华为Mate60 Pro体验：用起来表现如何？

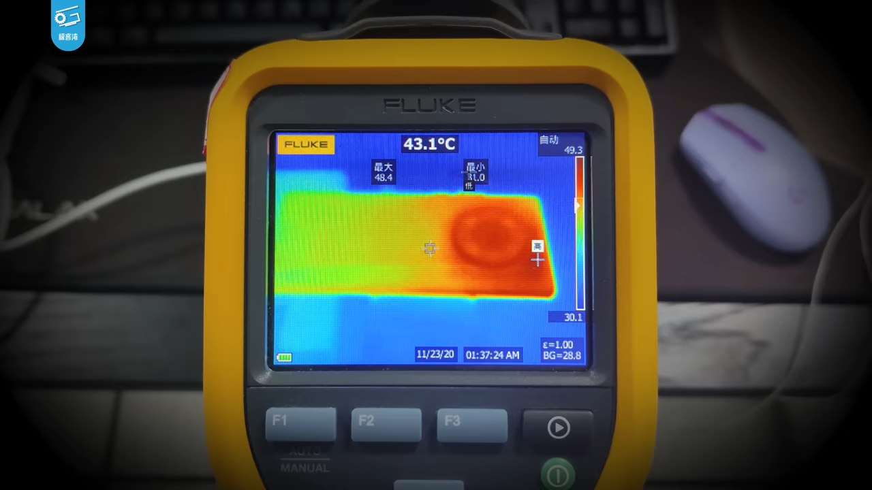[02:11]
On screen: spot 43.1°C
手机背面底部这一块一般温度都比较低热量是不
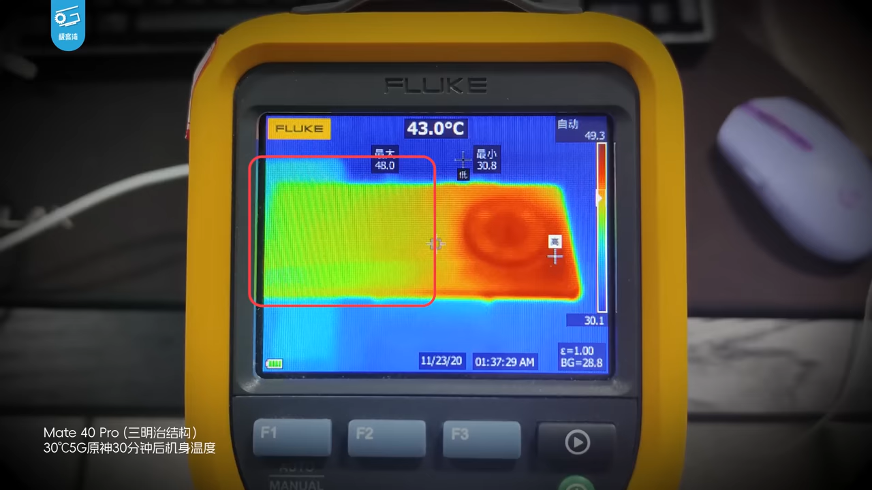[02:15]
On screen: spot 43.0°C
易传到这个位置的这其实是白白浪费了一部分表面散热能力嘛而金属后盖从中框延伸过来的话其实是可以帮助机身匀
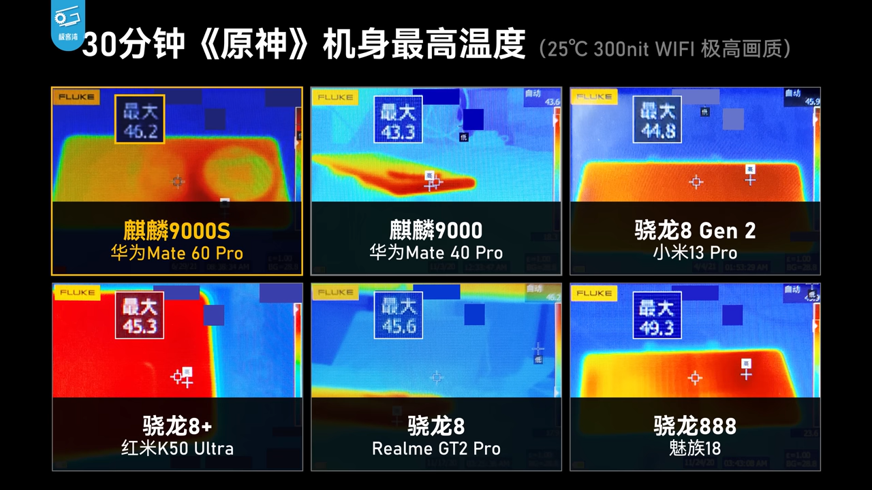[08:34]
7W这么高的一个整机功耗下它的机身最高温度还是能控制在46度的看热成像不能看
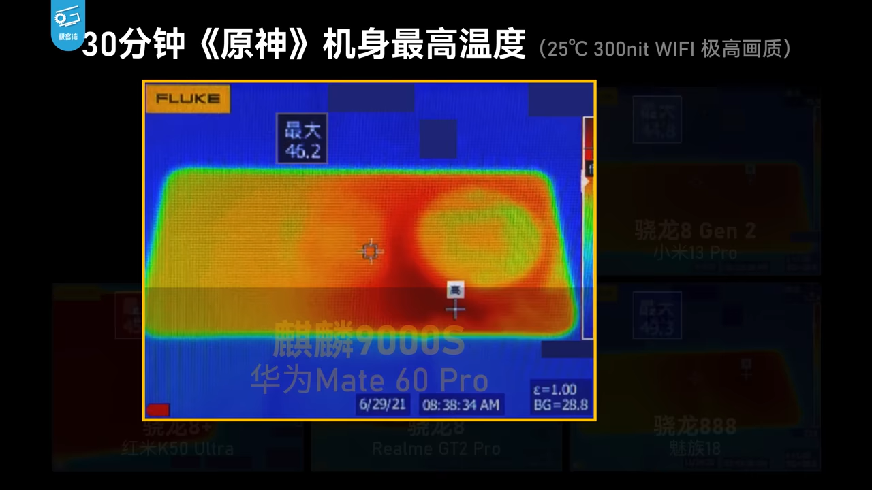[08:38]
出来整个机器的热量摊的还是比较均匀的散热做得不错
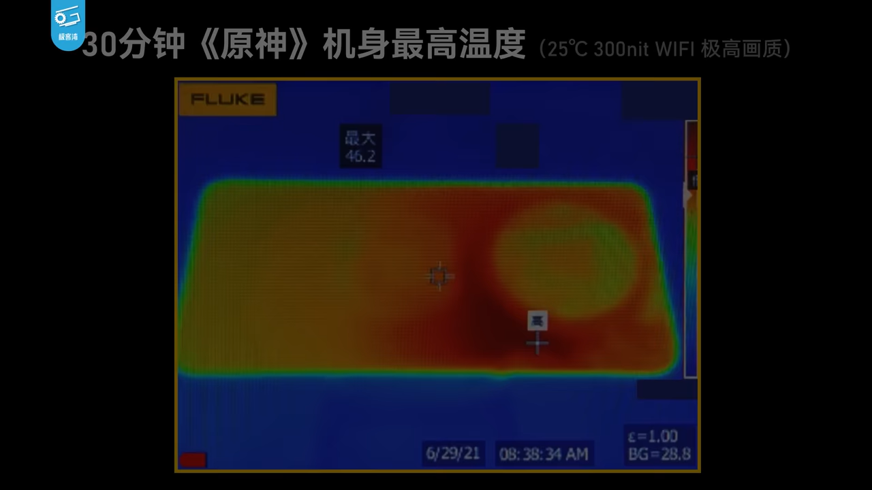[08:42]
25度姑且是这个游戏表现那30度5G的魔鬼测试就更不用想了Mate 60 Pro就跑得更加艰难了在没有补帧